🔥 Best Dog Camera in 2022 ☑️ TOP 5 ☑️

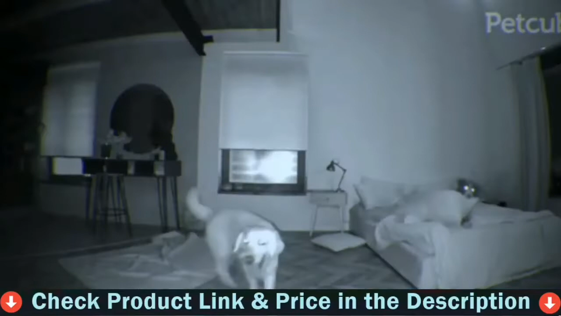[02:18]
It will automatically turn on at night when the light is dark.